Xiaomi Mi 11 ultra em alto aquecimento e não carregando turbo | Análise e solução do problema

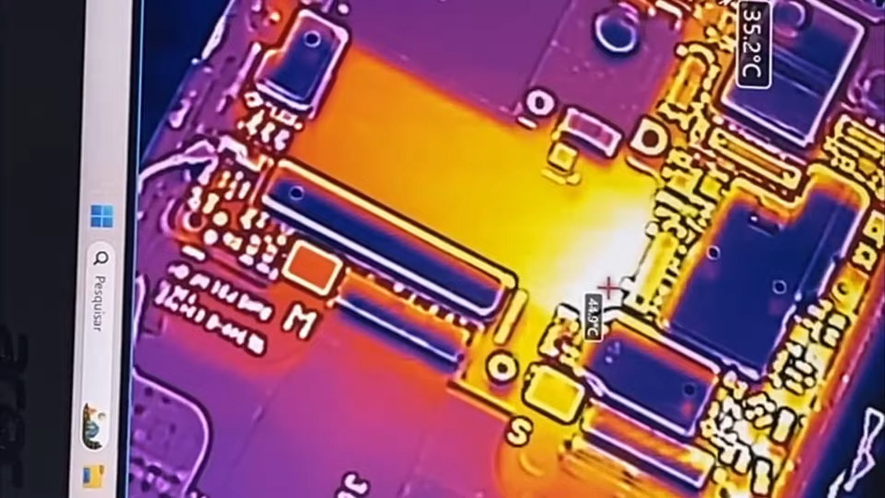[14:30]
Olha aí pra você aí 44 graus 0.9 0.7 Tá?
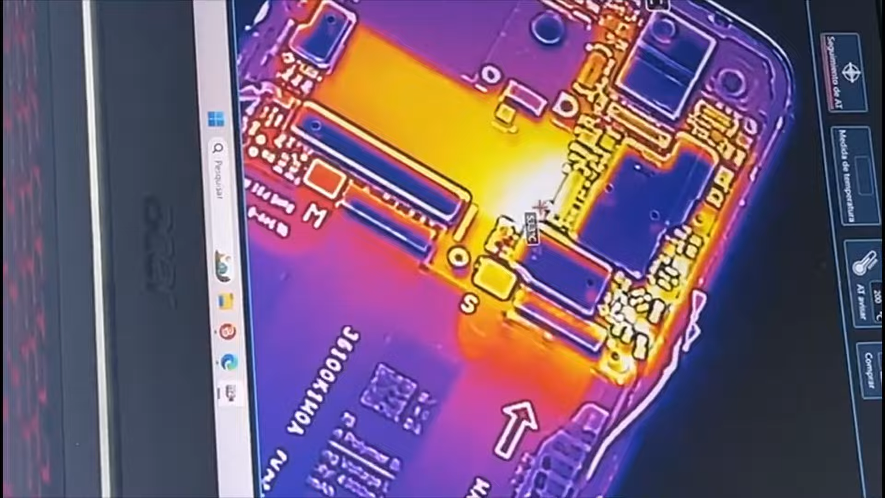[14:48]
Você coloca o dedo aqui Você não consegue Nem ficar com o dedo Em cima Olha aí 53 graus Amigo 52